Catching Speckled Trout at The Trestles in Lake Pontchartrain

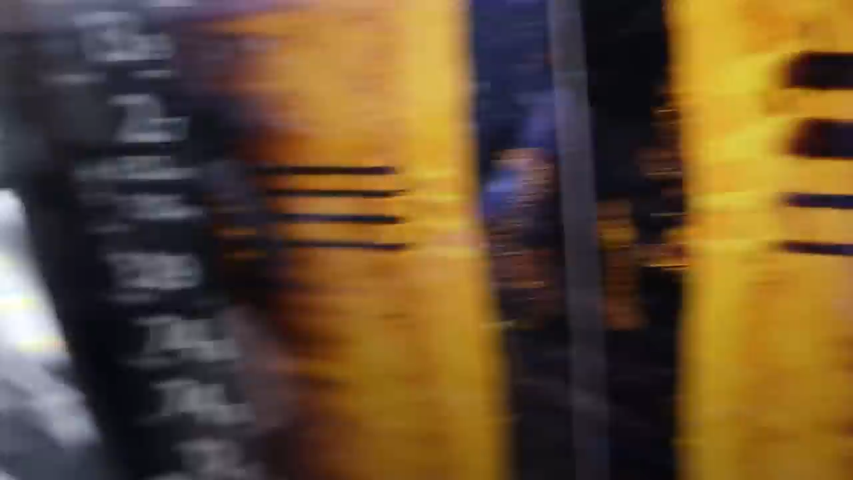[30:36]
yeah i'm seeing some good bait around the piling so this is this may be worth it this may be worth a try but the day is long in the tooth and i'm definitely not going to spend